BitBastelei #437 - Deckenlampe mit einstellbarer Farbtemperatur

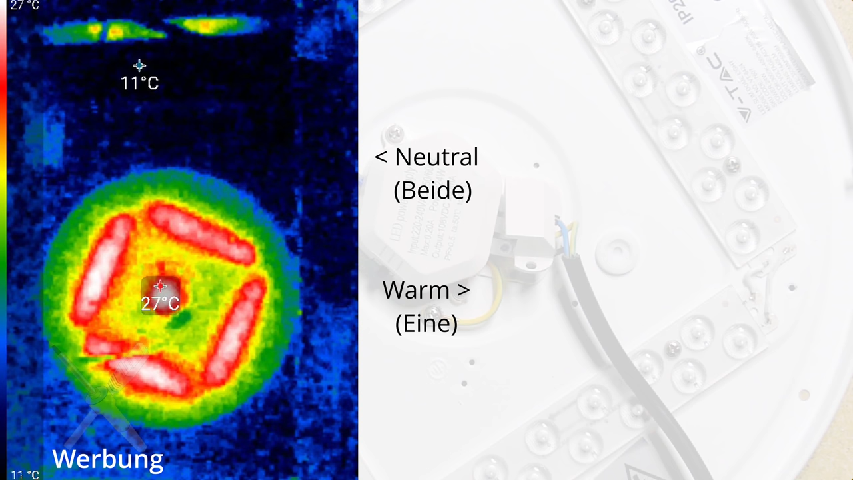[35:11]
On screen: scale top 27°C, scale bottom 11°C
Wir sehen die Temperaturen. Jetzt vergleichen wir das einfach mal mit einem selben Bild nach 10 Minuten mit nur einer von diesen LED-Farben an. Und wir sehen ganz deutlich, er bleibt auf jeden Fall auch da schon ein Stückchen kühler.
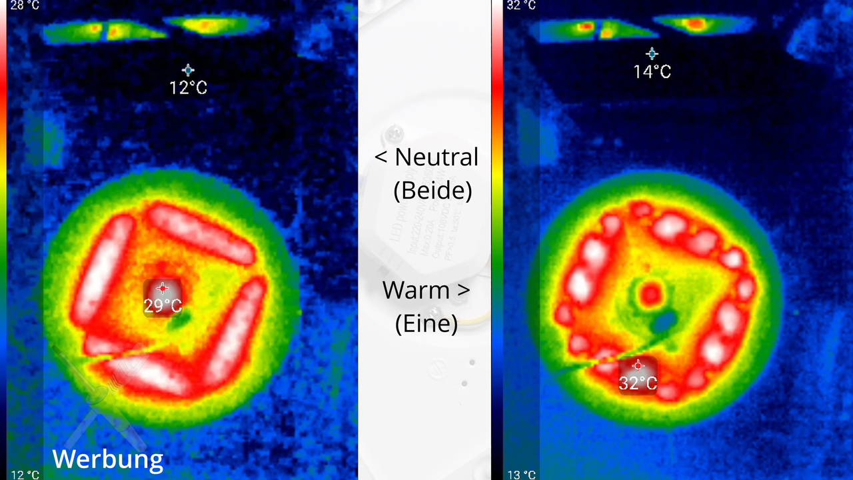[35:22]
Und entsprechend würden dann die LEDs länger halten und nicht so schnell kaputt gehen. Wenn man auf eine Farbe gehen möchte, kann man das natürlich tun.